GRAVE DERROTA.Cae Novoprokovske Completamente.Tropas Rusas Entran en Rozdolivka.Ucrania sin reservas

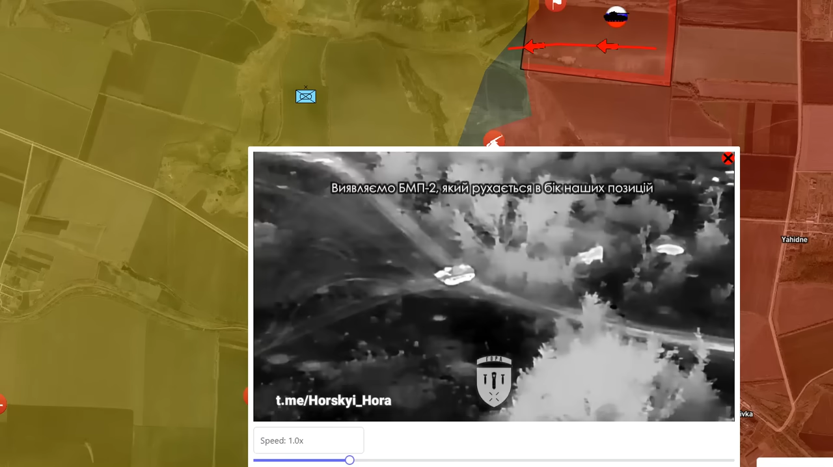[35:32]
cerca al norte pero un poco más cerca pero tengo que decirles que una vez más este ataque al parecer fue contenido otra vez por las
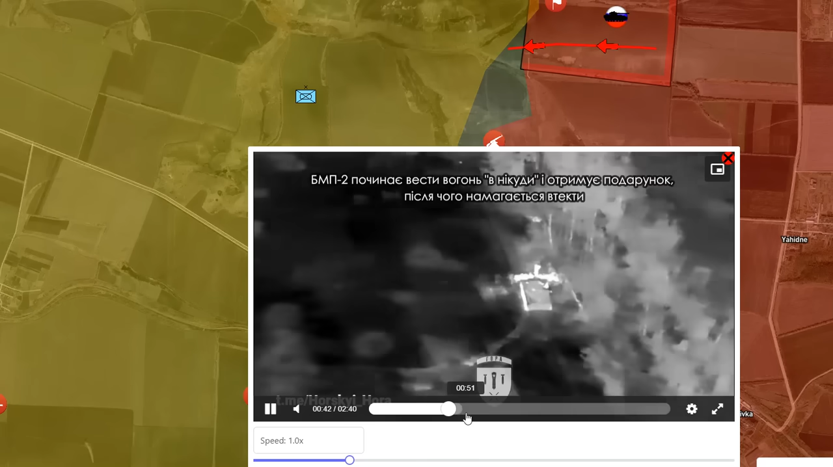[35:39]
tropas ucranianas aquí pueden ver como las tropas rusas comenzaban a disparar pero que después
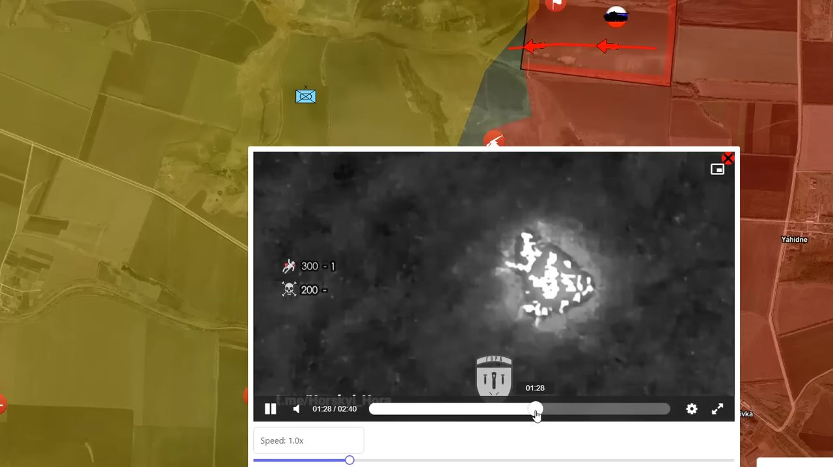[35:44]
realmente fueron alcanzados y fue destruido ese carro ¿no? que pudieron ver ahí o sea no fue efectivo este movimiento que intentó hacer Rusia desde esta posición o sea
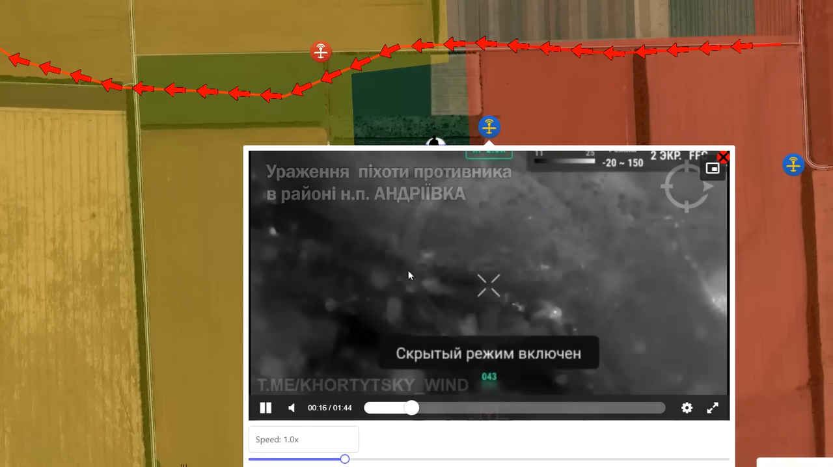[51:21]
justo a las tropas rusas que se van moviendo hacia la zona miren ahí como empiezan a bombardearlos ¿no? o sea los propios medios ucranianos lo están diciendo las tropas rusas comienzan a moverse
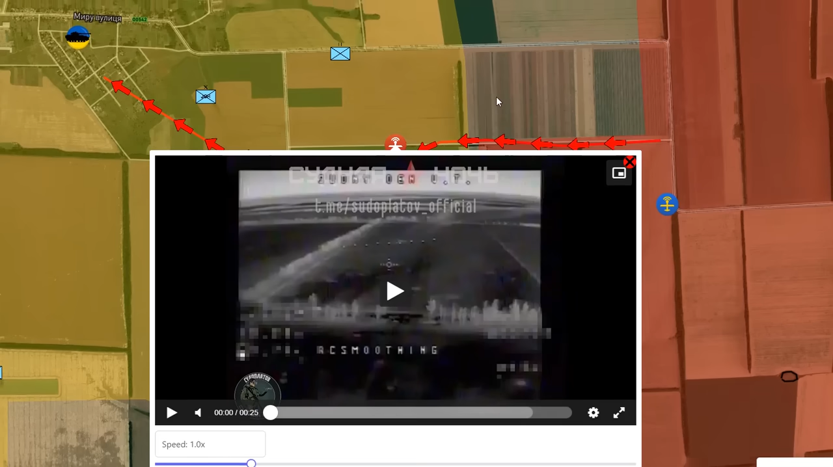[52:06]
bombardeando a tropas ucranianas están bien cerca unas de otras apenas se respiran unas ahí bien cerca se hablan al oído prácticamente se respiran
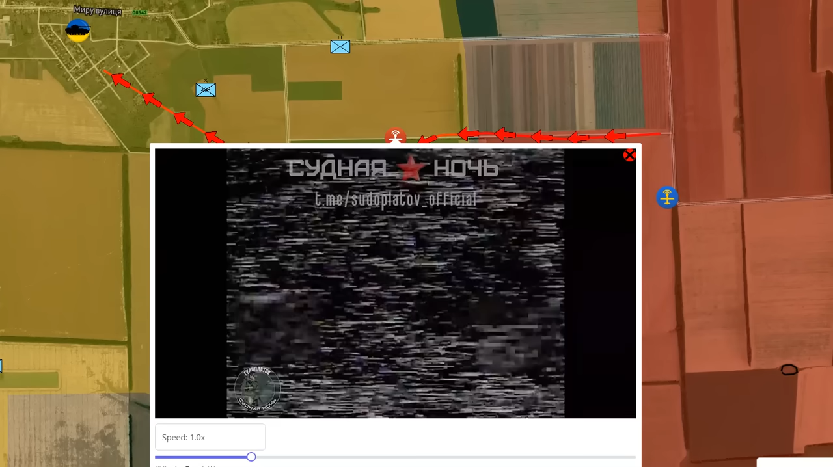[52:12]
unas y otras ¿no? aquí vemos como las tropas rusas bombardean un carro de combate ucraniano
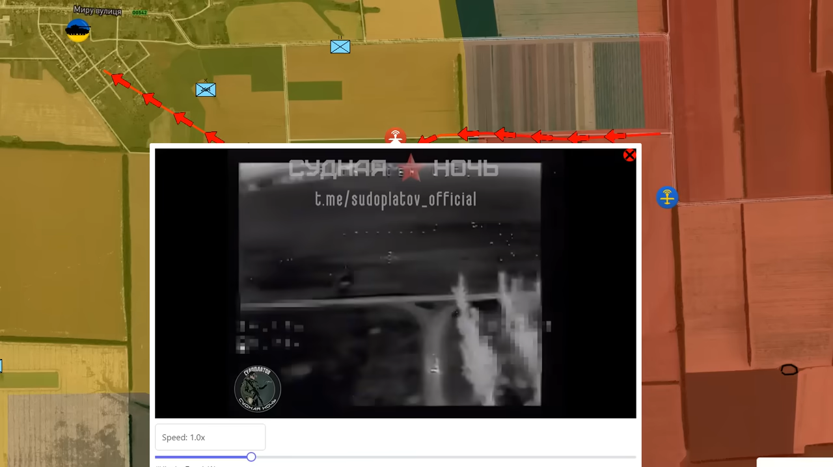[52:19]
o a un carro de transporte de personal ucraniano de manera general ¿sí? hay actividad al sur de Novoselivsky Percha ¿qué creen?